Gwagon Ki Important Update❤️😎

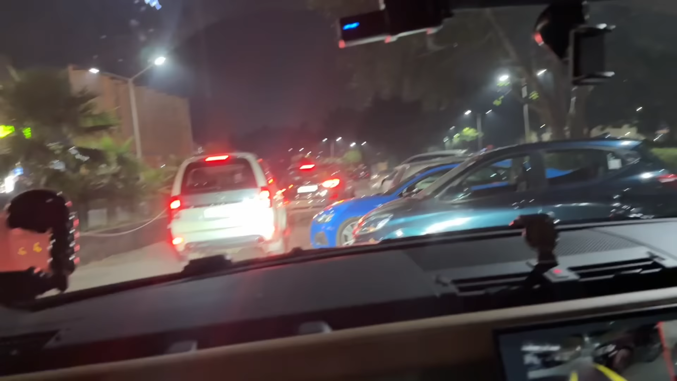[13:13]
जाम बैठे थे ना वहां, तो साफ सफाई मचा रखी इनने बंदों ने भाई, आराम से भाई, कोई ठोक जा कभी ना, मतलब हम ठोक दे कभी किसी की में ना, हमारा तो दिख रहा है, आप दिख रहा है, ये सिस्टम तो सही है, उसमें भी है जी वैगन में है का? हाँ।
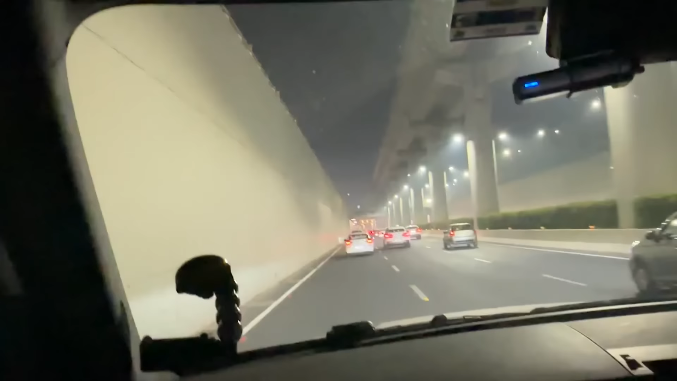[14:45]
इसमें छोरा भी मरा भाई साहब, अब लग रहा स्कूटी है, कहां है स्कूटी, कहां गई वो पता नहीं, बहुत जोर सप्ताह तुम्हें नहीं दिखेगा हमारी आंखों से देखना,
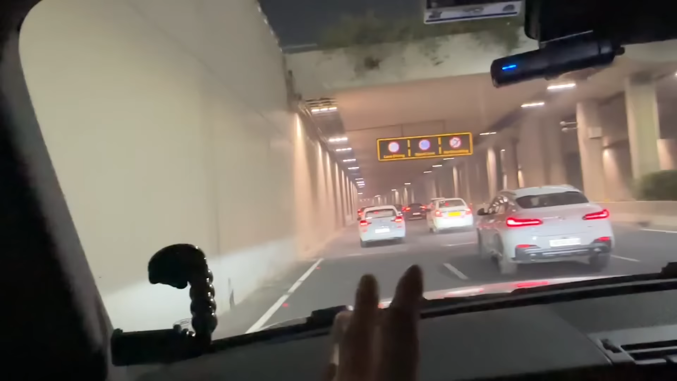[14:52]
अगर हमने आगे जाके पकड़ लिया उसको जाम जूम भाई, वो तो जाम में भी ना रुकेगा भाई, वो जा रही लेफ्ट में, जूम कर,
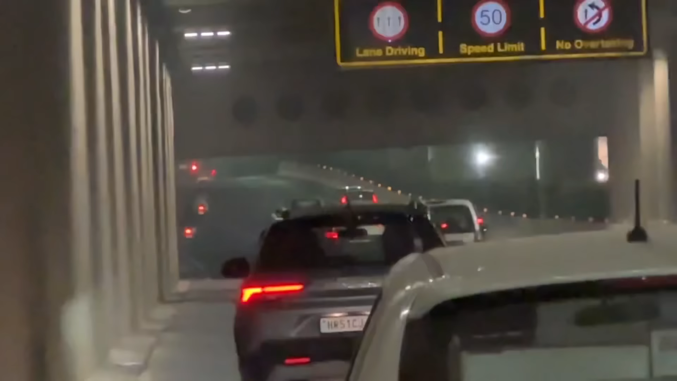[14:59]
जूम भाई पूरी मार दी, अब तो सीधा सही चला लेफ्ट में।
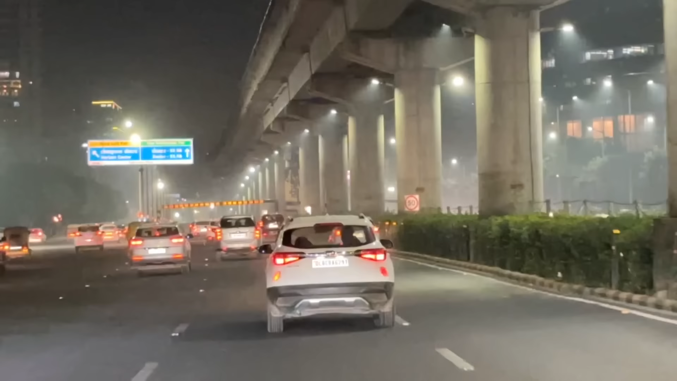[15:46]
कुछ भी हो जाए यार, ये सर पे कफन बांध के निकले बंदे भाई निकल गया, अब तो हमारे हाथों से निकल गया बंदा भाई,
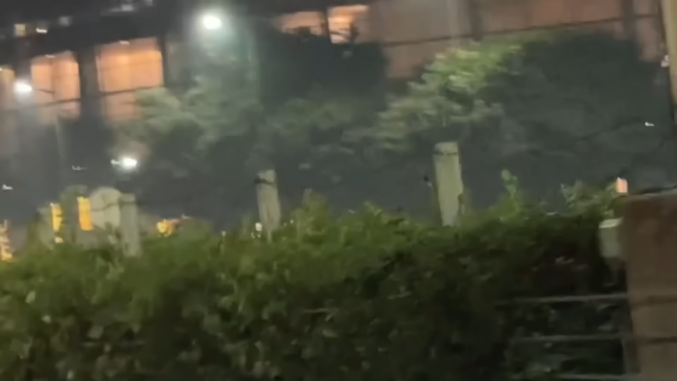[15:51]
तुम देख रहे हो गाड़ी यार, गाड़ी 60-70-80 तो भग रही है, और कितनी स्पीड में 200 से ऊपर वाले ट्यून करवा रहा है अपनी स्कूटी, रूपा मुझे पूरी खोली हुई है, लेवल 3 अली बोला जैसा पूरा भाई खोल रखा है, नाइट्रो लगा भाई,
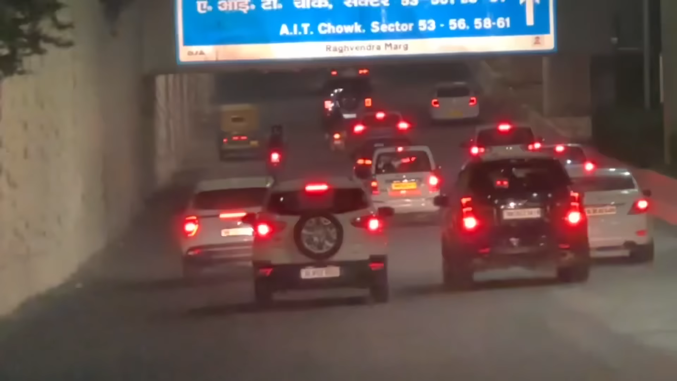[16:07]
ओ भाई दे भाई मां कसम यार, तोड़क दे ही कहीं भाई, वो भग्गी दिख रही है स्कूटी,
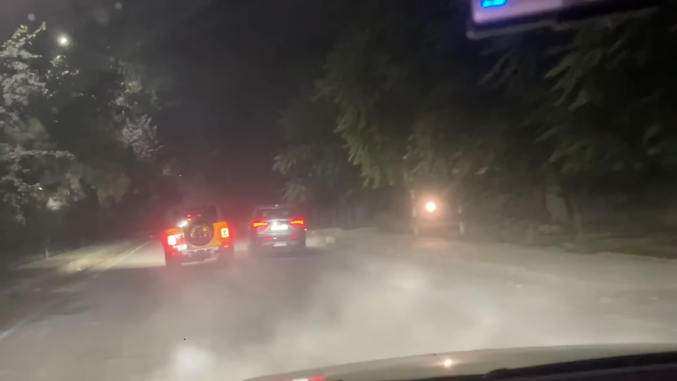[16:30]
इसका कांच कुछ उड़ गया आराम से, ए जारी पीली थार, पीली क्या सोच के करवाई इसने, सोने का कलर की,